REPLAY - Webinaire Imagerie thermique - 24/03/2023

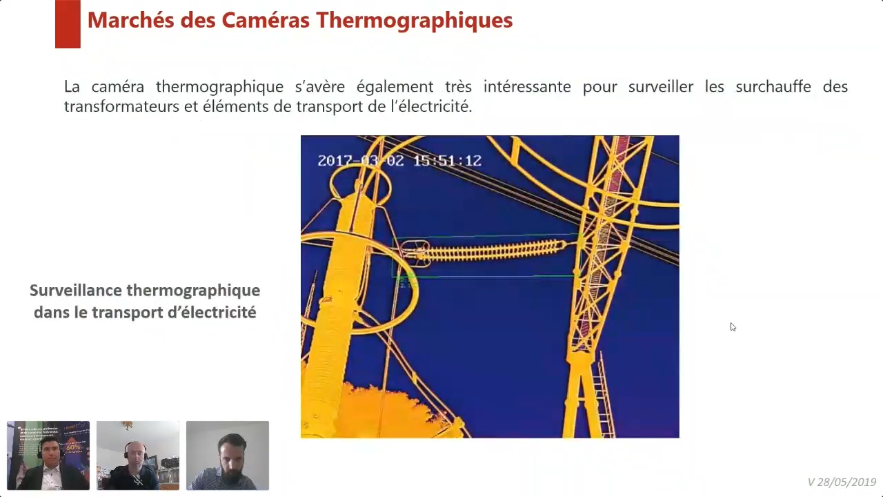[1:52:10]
La surveillance au niveau électrique, ce qu'on disait tout à l'heure,
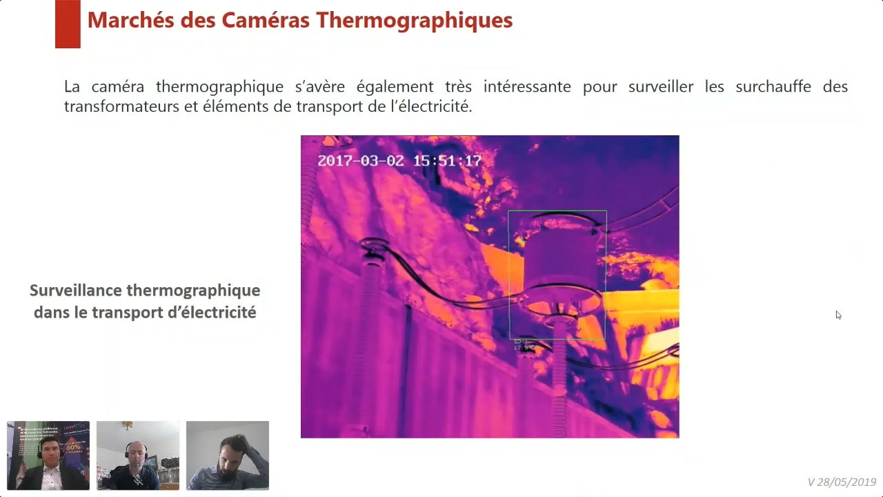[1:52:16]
donc on vient surveiller encore une fois sur un modèle de dôme différents points avec des zones différentes et des températures différentes.
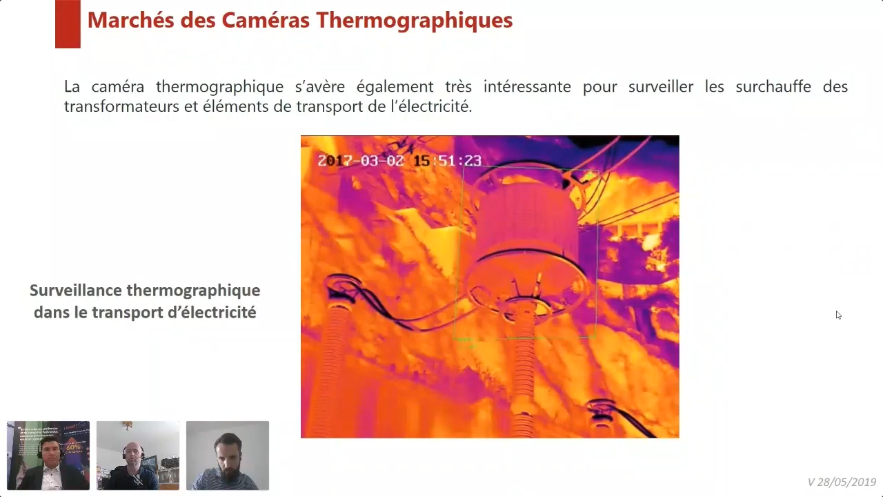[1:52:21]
Un cas sur lequel on travaille de plus en plus, qui est tout ce qui va être monument historique. Je pense que tout le monde a bien suivi en France le départ de feu qu'il y a pu avoir sur la cathédrale de Notre-Dame.
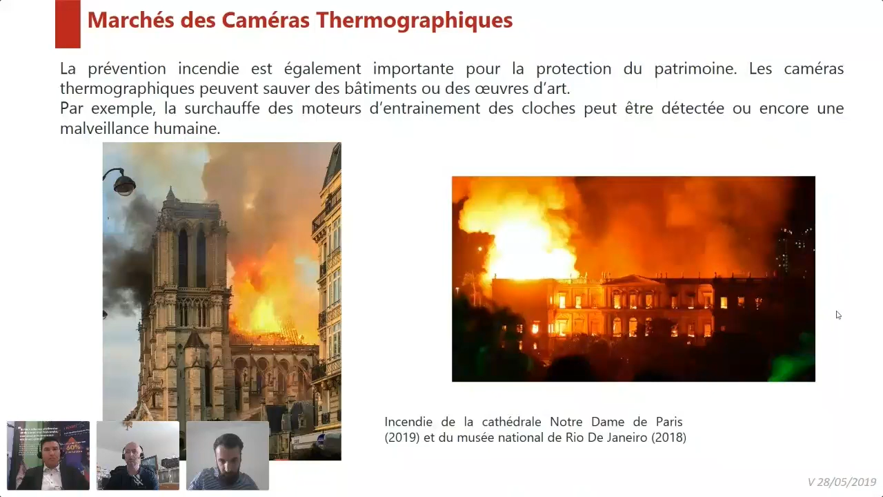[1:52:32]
On cherche aujourd'hui, voilà, à proposer ce type de technologie pour des applications de monuments historiques sur lesquels on pourrait rencontrer des départs de feu. Une application plutôt en automation, en process,
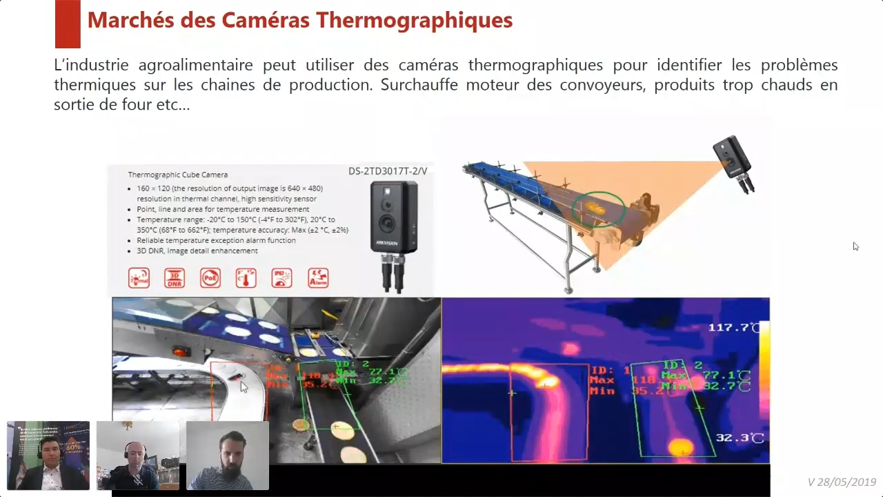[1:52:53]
On screen: scale top 117.7°C, scale bottom 32.3°C
où là on a un process de fabrication de pilzage, un petit doute, sur lequel on a détecté directement que là on le voit sur l'image. On a en fait on a eu une surchauffe en fait au niveau d'une crêpe ou d'une pizza, ce qui causerait un produit qui serait en fait pas commercialisable. La caméra vous permet d'avoir cette information.